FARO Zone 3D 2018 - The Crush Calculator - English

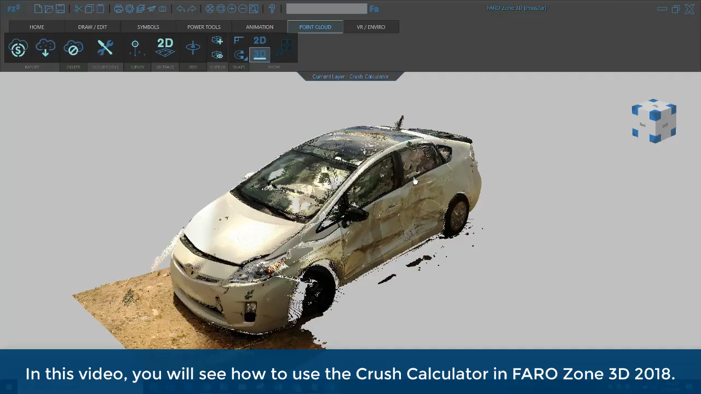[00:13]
In this video, you will see how to use the crush calculator in Ferrozone 3D 2018. First, you will need something to be measured too. This could be a series of measurements collected by hand, a total station, photogrammetry, an orthographic photo, or a laser scan of the vehicle.
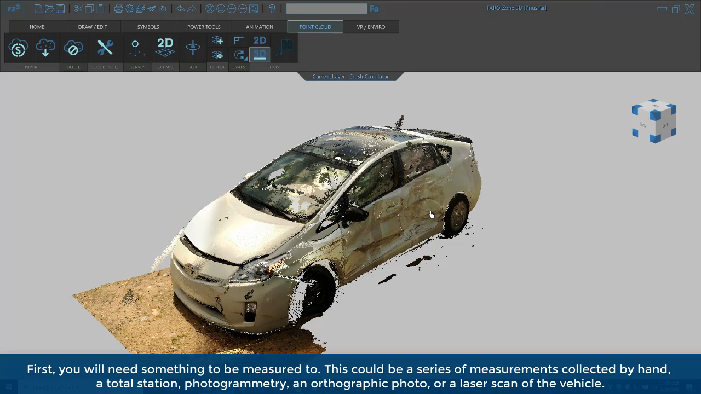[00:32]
Next, go to the point cloud tab, click the add box command,
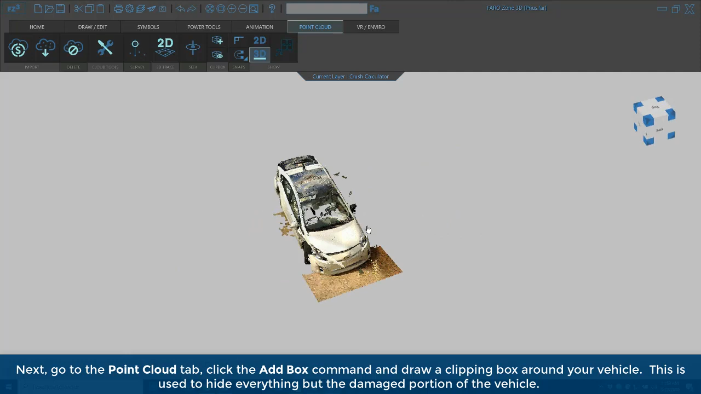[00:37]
and draw a clipping box around your vehicle.
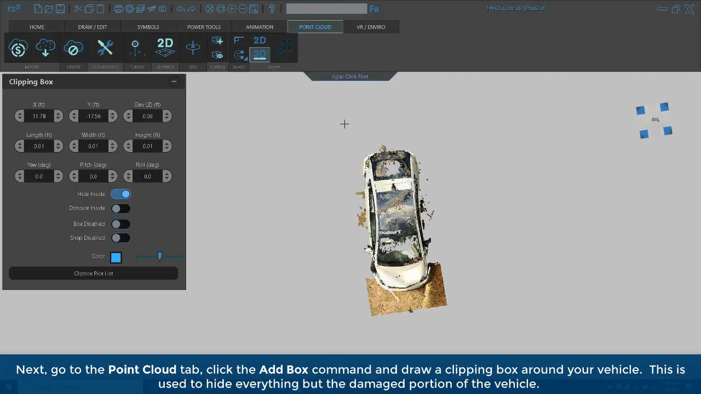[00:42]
This is used to hide everything but the damaged portion of the vehicle.
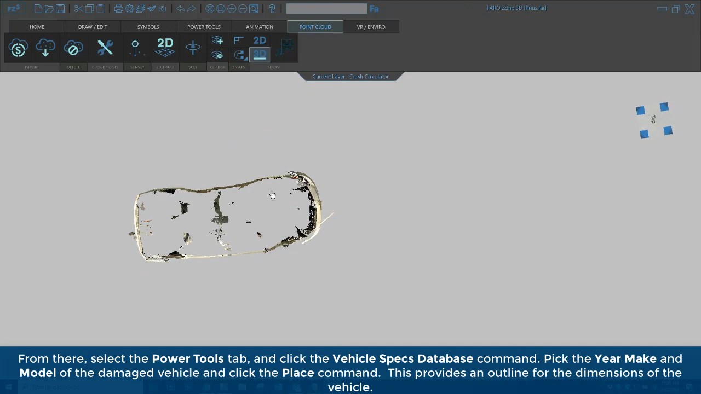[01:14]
From there, select the Power Tools tab and click the Vehicle Specs Database command.
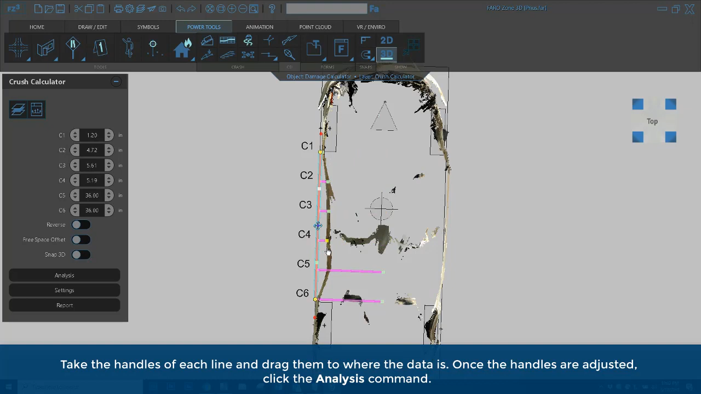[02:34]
Once the handles are adjusted, click the Analysis command. In the Damage Calculator toolbox, there are adjustable parameters. Making changes adjusts the derived values G, Energy, and EBS equivalent barriers.
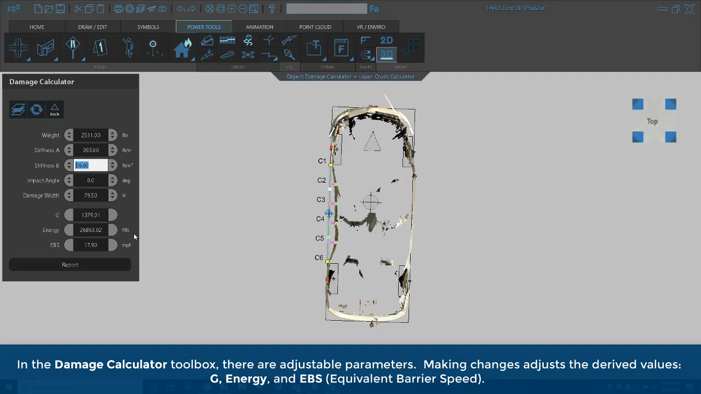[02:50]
Click the Report command to generate a report of the analysis.